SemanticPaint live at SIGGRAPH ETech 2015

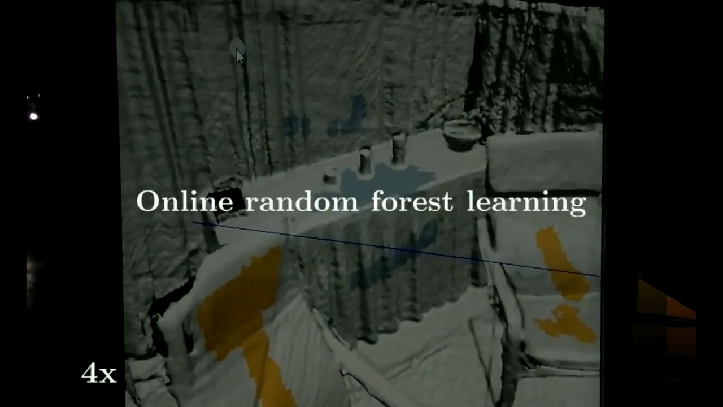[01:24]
After labeling the 3D objects, an online random forest learns the local appearance and surface geometry of the various object categories.
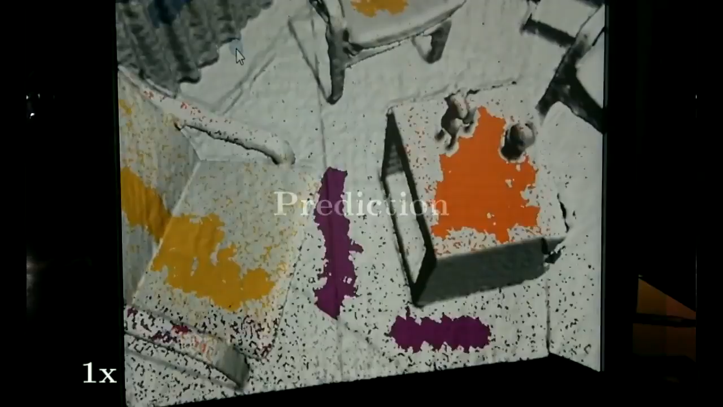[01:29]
The random forest is then used to predict the remaining voxels in the scene.
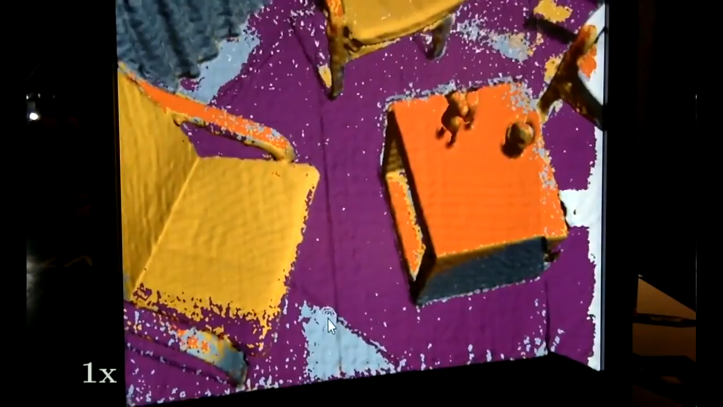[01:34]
Switching to free view mode.
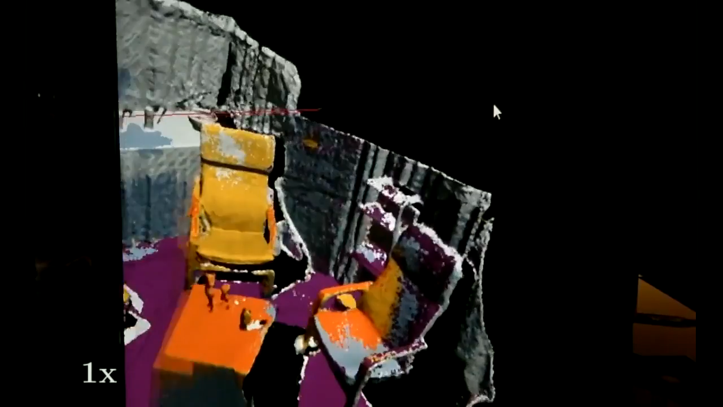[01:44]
We are able to correct wrong predictions since our system is continuously learning in the background. Notice how the labels for the
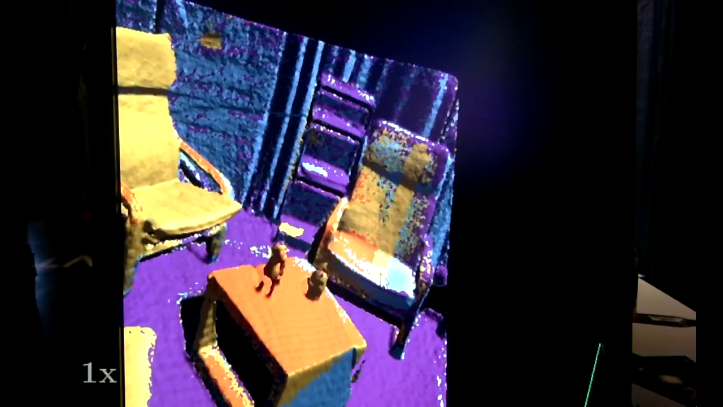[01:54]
category chair change as the learner updates its model following the user interaction.